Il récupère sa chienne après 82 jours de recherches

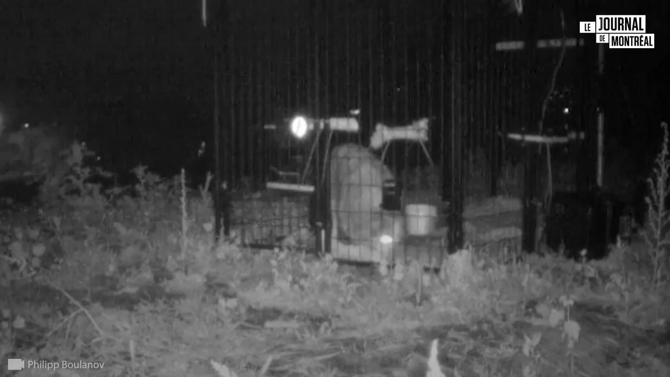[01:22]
Éventuellement, elle est partie parce que, bon, quand il y a cinq ratons laveurs qui s'en viennent pour manger sa nourriture, elle est trop petite pour se défendre là-dessus.
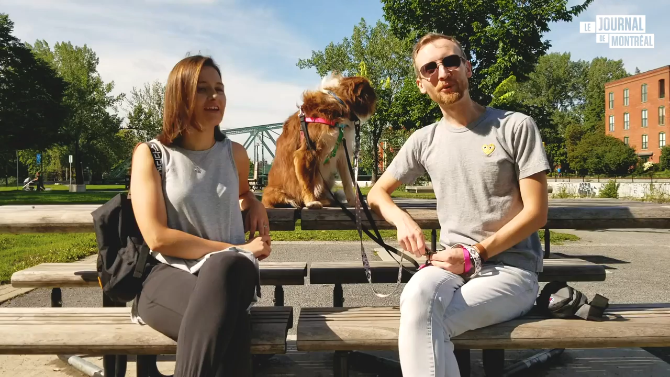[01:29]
Elle choisit ses batailles. C'est ça. Ensuite, elle s'est retrouvée dans un dépotoir à neige. Il y a effectivement encore de la neige au mois de juin, juillet et août. C'est pas encore fondu. Très intelligente.
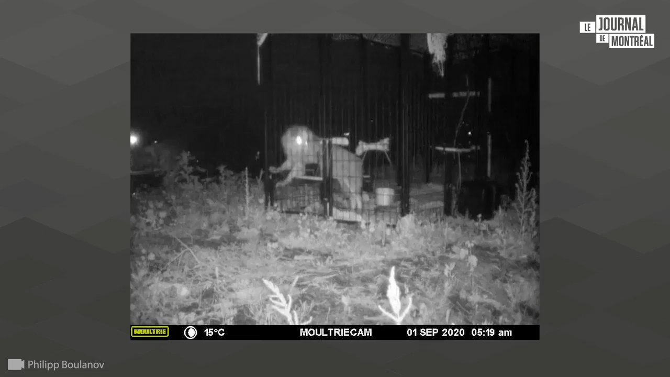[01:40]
Elle a passé ses canicules dans une température de 10-15 degrés Celsius.
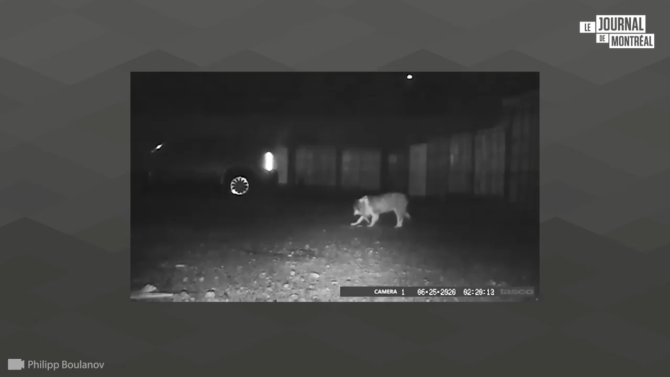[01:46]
On a placé à peu près sept caméras de chasse qui capturent quand il y a un animal qui bouge.